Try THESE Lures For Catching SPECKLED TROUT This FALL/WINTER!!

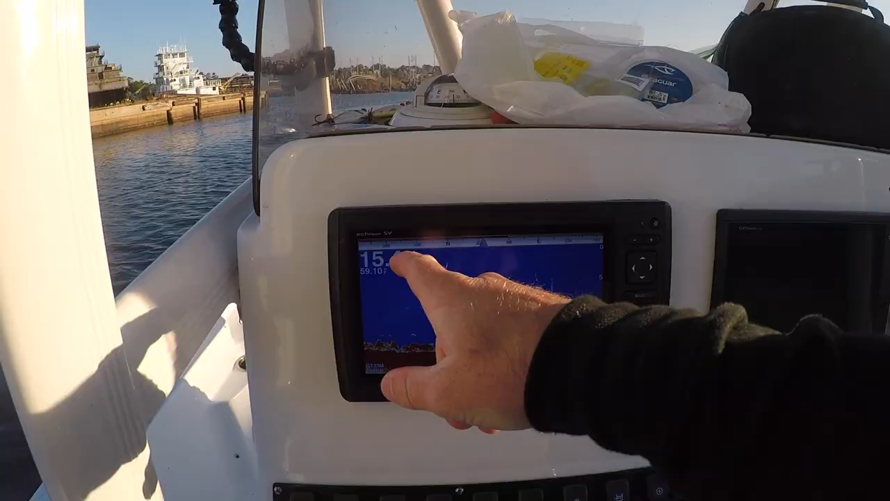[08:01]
new location 15 foot of water and it's 59 degrees
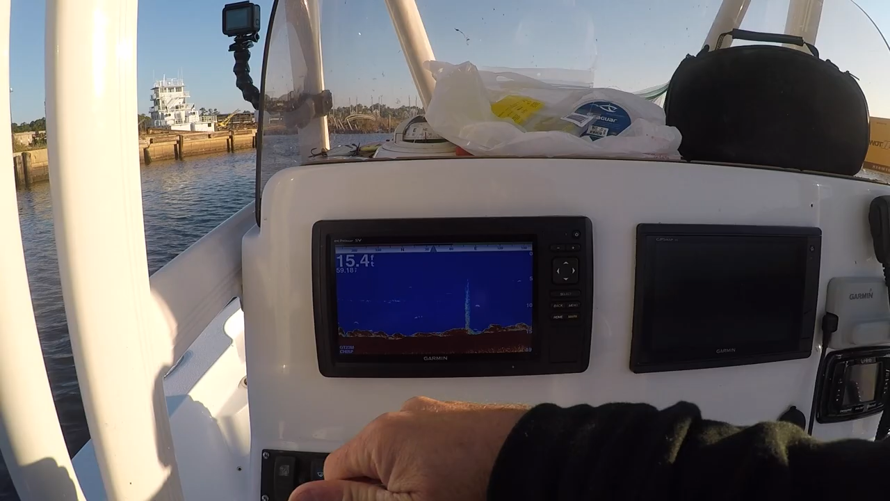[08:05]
we've got a few marks here still going to be throwing this uh little slick chartreuse color